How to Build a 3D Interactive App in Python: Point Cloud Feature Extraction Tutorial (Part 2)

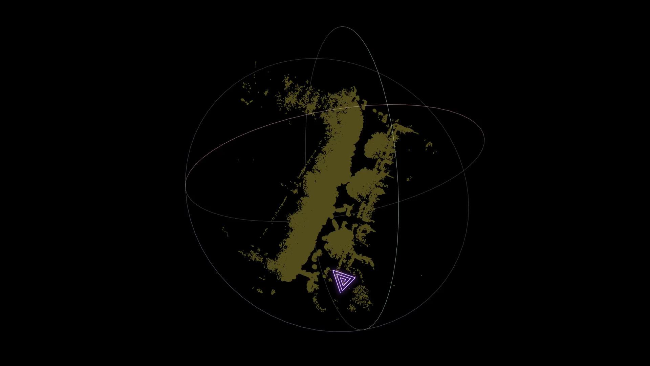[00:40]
And then after we'll dive on to step eight, which is visualization and interaction.
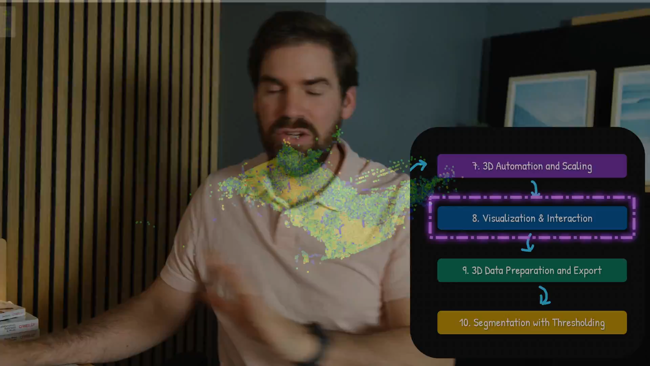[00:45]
So right, visualizing in python and creating this threshold that we'll be
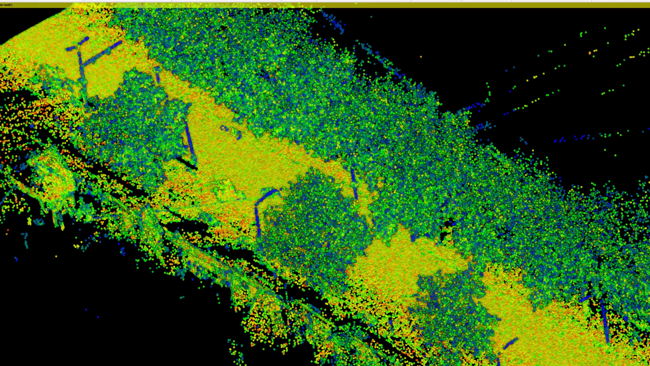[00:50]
using to get some part of the data based on the feature that we had. And then we'll export part of the whole point cloud with the features to thereafter used a segmentation technique with resulting.
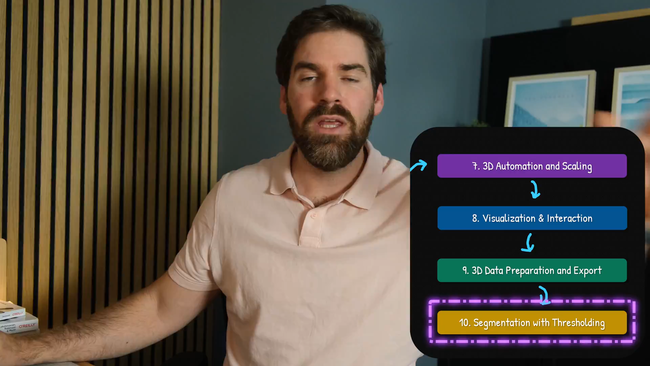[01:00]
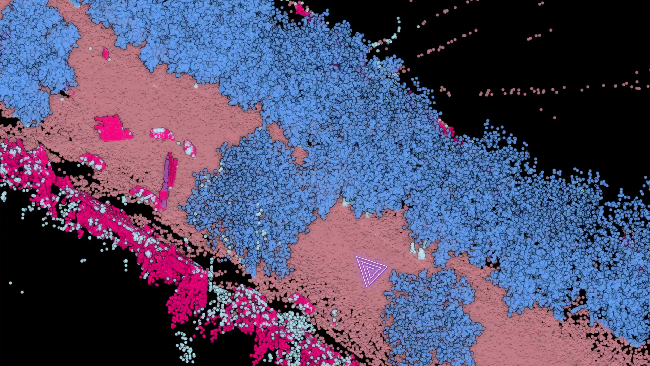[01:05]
I will show you cases and application for labeling your data set.
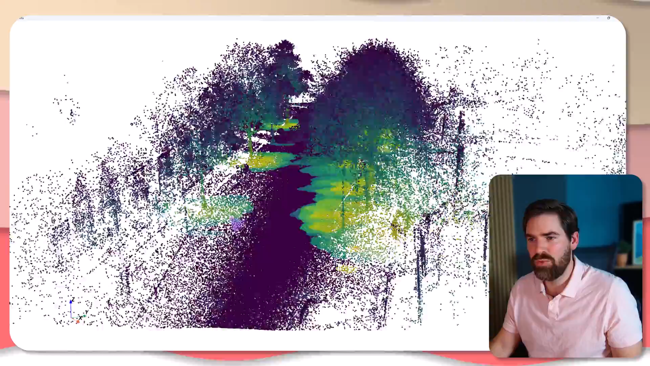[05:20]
To extract the trees pretty nicely, right? So that is the first thing that I wanted to show you. The second thing is the planarity. So the planarity, it's shown here. Oh, very cool. So all the ground is mostly planar and the trees not so much. The house is depends on which spot you are in, right?
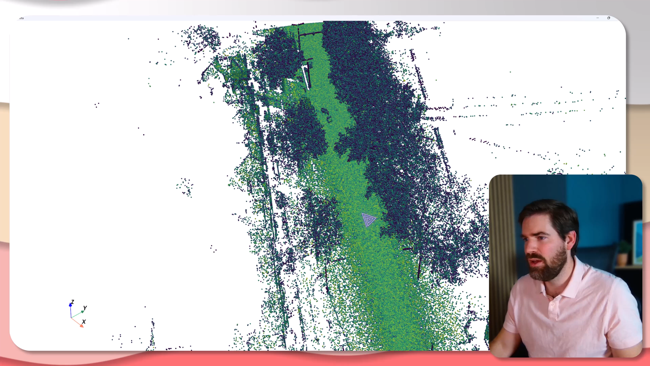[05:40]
But you have some kind of noise. So it means here we could adjust, for example, the scale of which we used here only 20 nearest neighbors for all of these PCR based features, which may be not the best strategy. We could use the radio search. Maybe that will give you something better. Now, what do we have here? This is the verticality. So again, this is a bit redundant, maybe with planarity, or a bit distinctive.
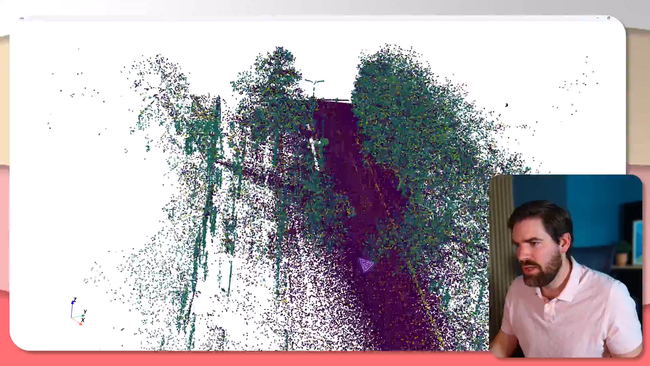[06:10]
We have something though, is that I forgot to make an absolute value of the normal, which means that one minus something, we have something duplicated.
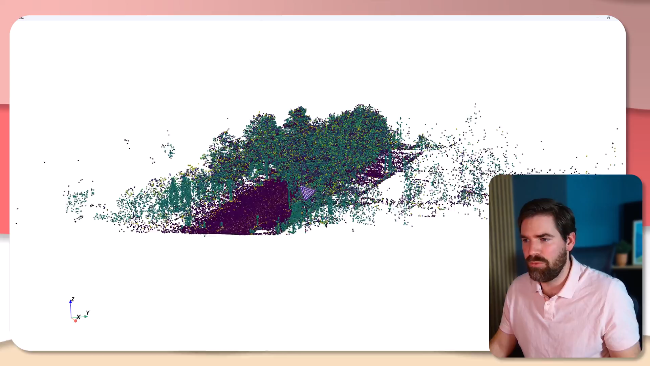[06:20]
So that could be addressed pretty easily. But I will leave it there. Here, it's a bit more distinctive than planarity to get only the ground.
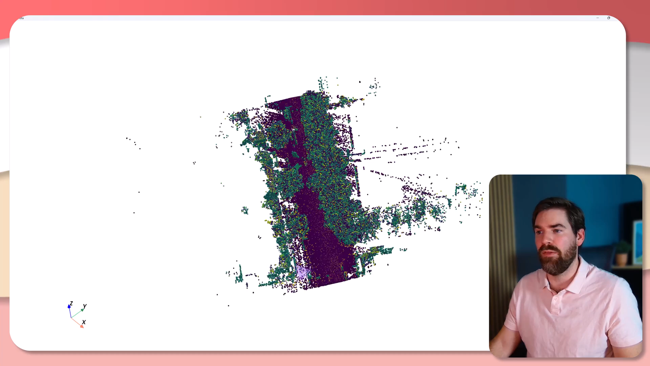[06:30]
And that is very nice. We could use that to get only the ground points. Now, what is that is the omni variance? I think I have mismanaged what we should have.
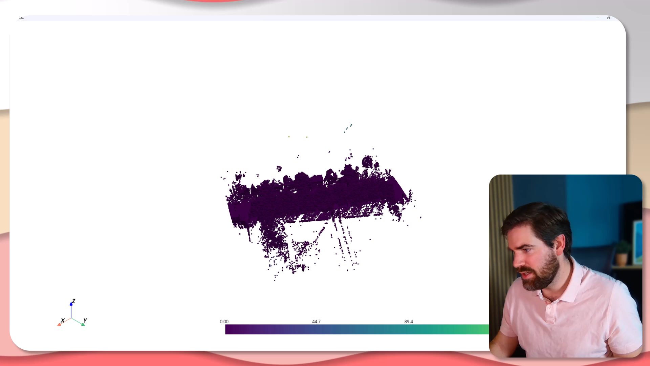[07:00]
As you can see, yes, we have points, but they are very, very there. And they annoy us, right? So that's it for the first hand visualization.
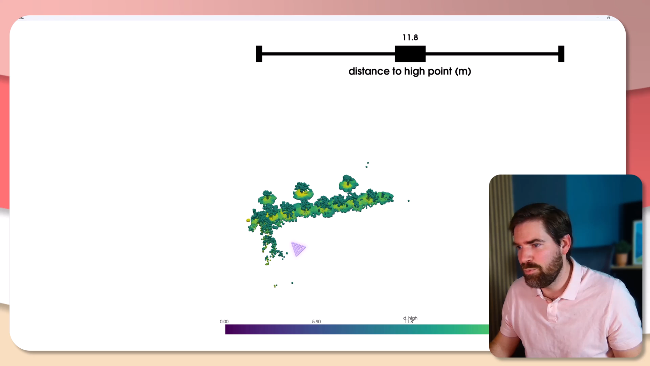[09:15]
I just press that and beautiful, you see that you have your scene with a capacity to filter out, right?
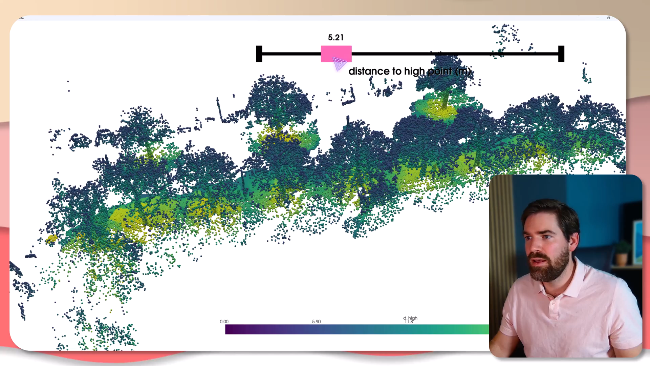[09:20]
Based on exactly the distance from the high point. And that's very interesting because we could
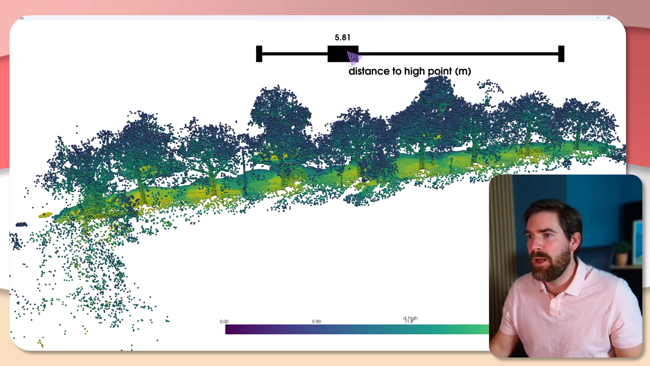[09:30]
use that to filter out exactly the points that we were to keep. Or let's do that, but with the low directly.
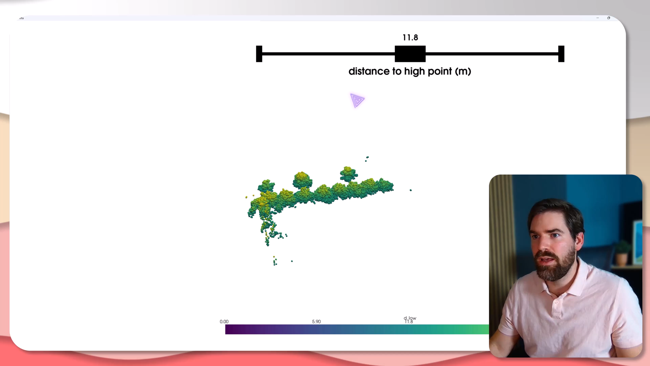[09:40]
And in that case, yes, we have the distance to low points. So that means that we could just get rid of all the ground points very easily.
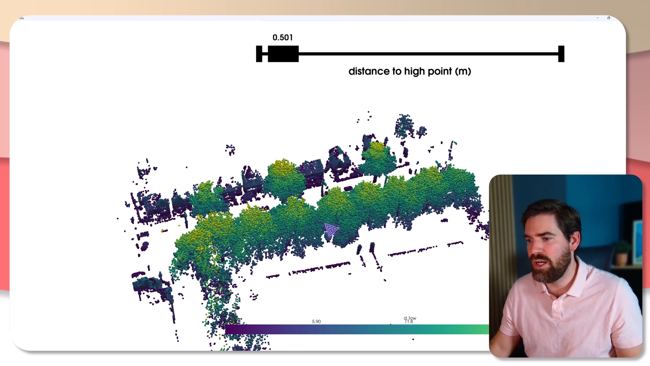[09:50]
And you have also the values here and the ramp, right? Imagine what you can do with only that.
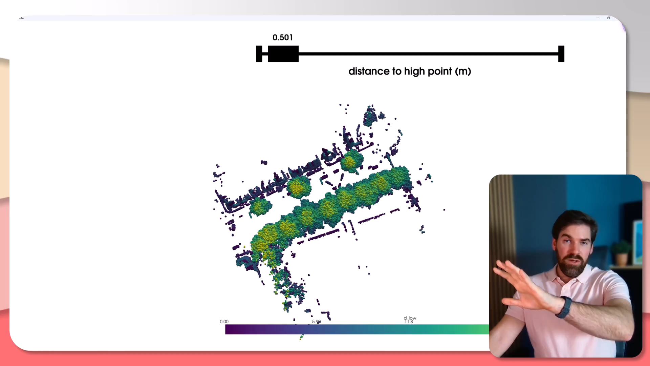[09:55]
It makes it very, very, very, very, very nice to actually label your data sets,